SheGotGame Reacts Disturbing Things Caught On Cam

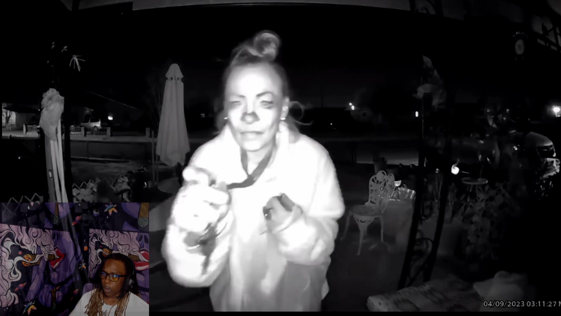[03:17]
it happened in albuquerque new mexico the homeowner was sleeping when the clip was recorded
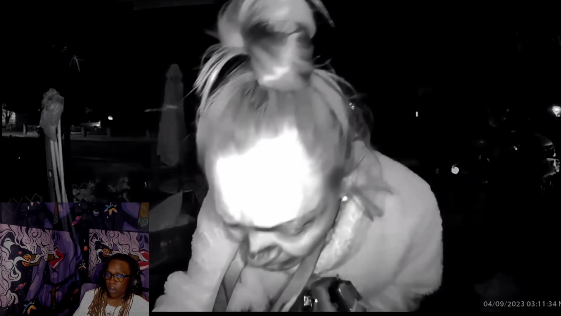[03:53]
how did she know what a hidden key was
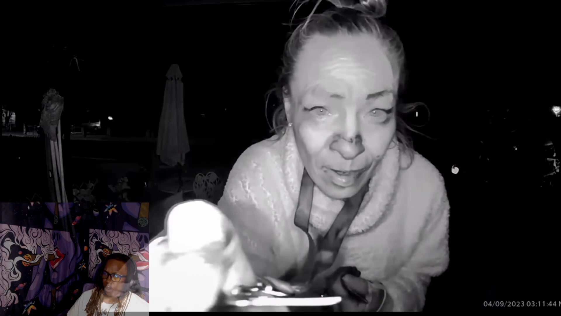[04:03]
this is disturbing this is weird what the fuck now they look like a key look like a damn revolver the homeowner claimed that he had never seen this woman before he said that she later started throwing rocks at his car and trying those locks
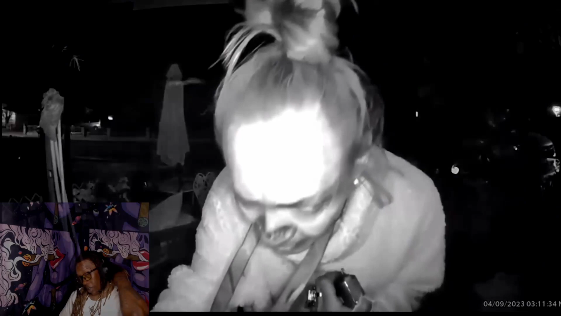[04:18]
it's likely she was under the influence of something multiple times she tries to insert keys into the doorbell camera i feel like she's tweaking
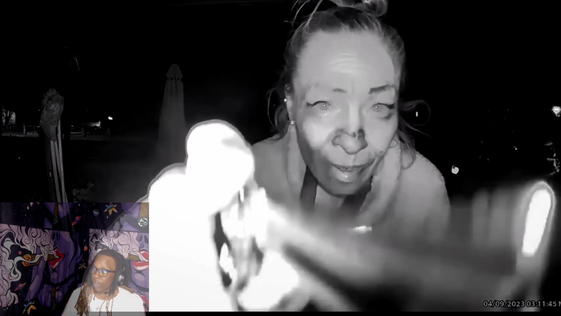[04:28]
after a few minutes she walks off it was never seen on the property again her intentions are unknown it didn't look like she's failing fuck the nose up walter hickox is a homeowner in daytona beach florida
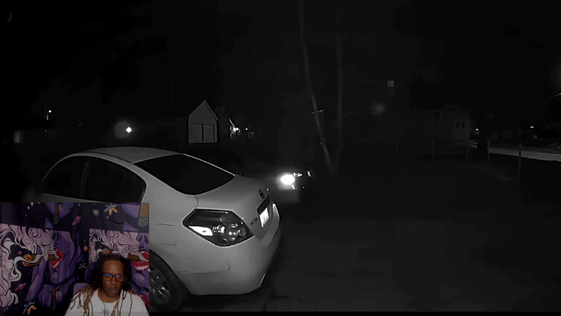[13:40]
Yeah, he is sweating like crazy. He nervously looks back and forth from out of the street to back at the house's front door. Lookin' like he owns somethin'.